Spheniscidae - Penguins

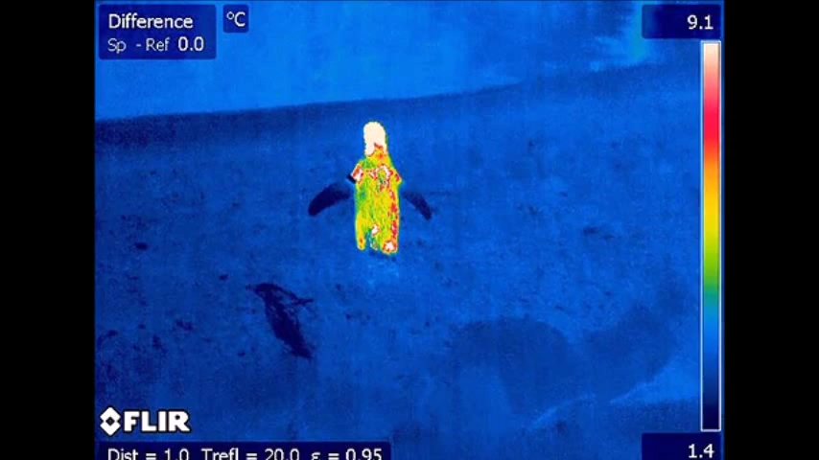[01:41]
penguins maintain a regulated body temperature by using an evolutionarily advanced technique to conserve their energy.
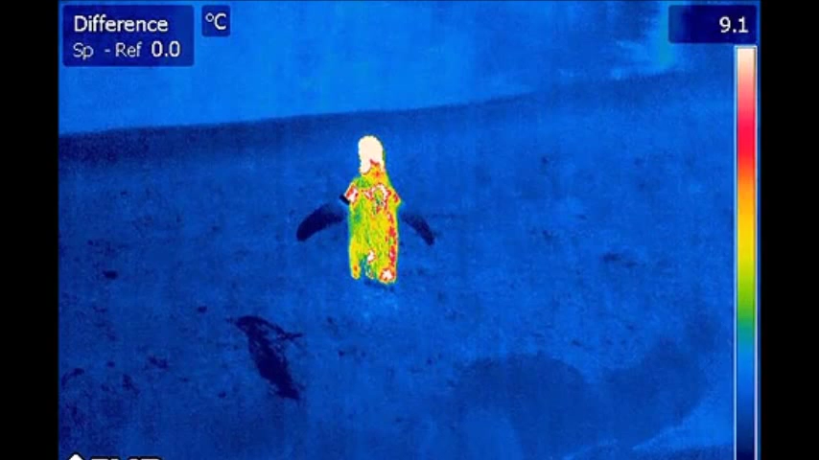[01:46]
They have additional arteries and veins within the flipper that combines the heat to the top of the wing,